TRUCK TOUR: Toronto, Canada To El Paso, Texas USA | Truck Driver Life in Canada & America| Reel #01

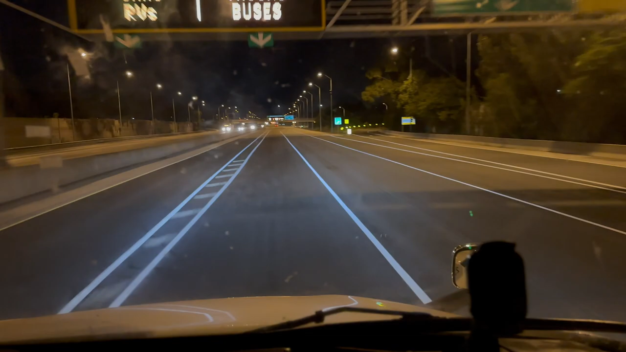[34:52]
और हम क्रॉस करने लगे हैं। सानिया से यूएसए में एंटर होने लगे हैं।
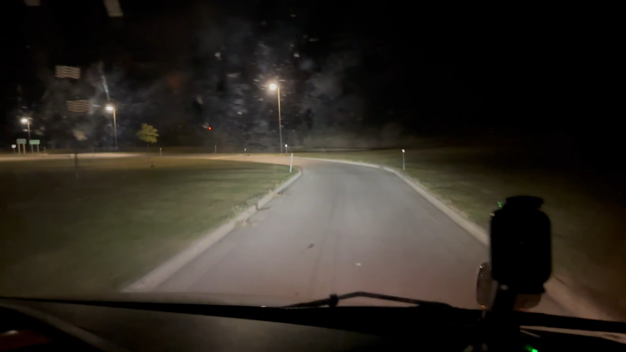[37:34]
10:30 हो गए और ये डेट्रॉइट सिटी है, इसके अंदर से हम गुजर रहे हैं और हम अब ओहायो की तरफ जा रहे हैं।
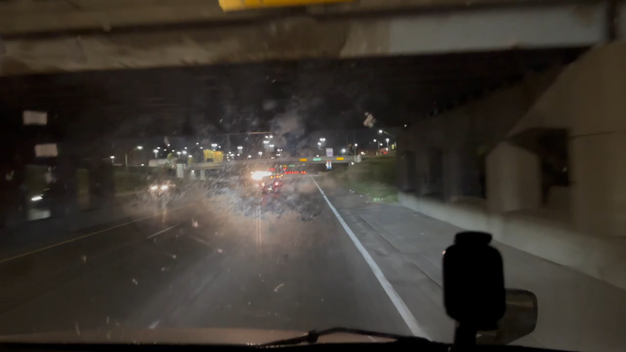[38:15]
आदिल जो है वो इस वक्त रास्ता ढूंढने में मसरूफ है, उसका रास्ता गुम हो गया कहीं पे,
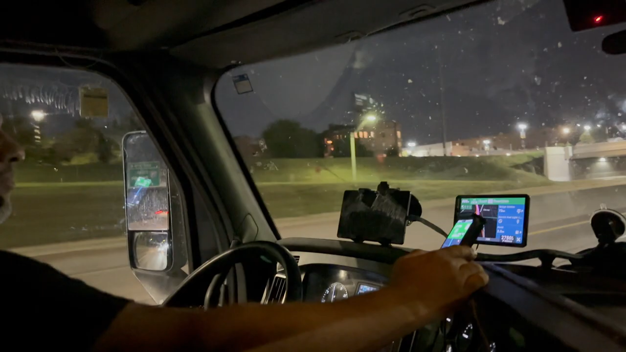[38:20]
GPS को उसने घुमा दिया है, दो GPS लगाए हुए हैं, दोनों GPS पे कार हैं।
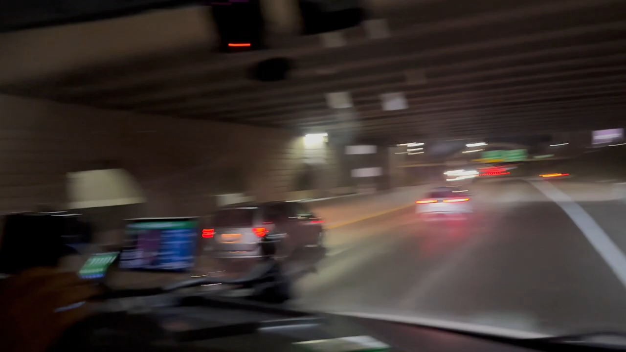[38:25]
डेट्रॉइट जो है वो काफ़ी रफ सिटी है अमेरिका का और यहाँ पे काफ़ी ज़्यादा क्राइम भी है। इसकी वजह इकोनॉमिक रीज़न है, 1980s के बाद यहाँ पे और स्पेशली 2008 का जो रिसेशन आया था उसके बाद जब इंडस्ट्री यहाँ पे बंद हुई, अब जो है पिछले 2-3 साल में जो खबरें आ रही हैं उसके मुताबिक जो है ये दोबारा इसको